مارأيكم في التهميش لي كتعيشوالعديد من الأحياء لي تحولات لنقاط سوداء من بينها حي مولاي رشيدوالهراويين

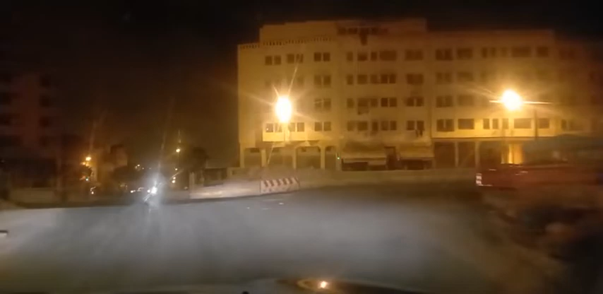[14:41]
الان لا في تقاطع ديال الشاي ليس الحياتي اللي تعرف واحد الاشغال اللي هي متاخره ديال الطاموي، وهذا بطبيعة الحال تعيق حتى هو كذلك الحركه ديال السكينه.